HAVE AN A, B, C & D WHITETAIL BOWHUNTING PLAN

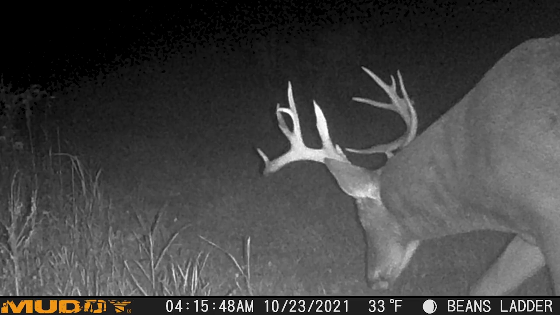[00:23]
kinds of trash all kinds of stickers and i had one picture of him in this field but i didn't hunt this until the end of october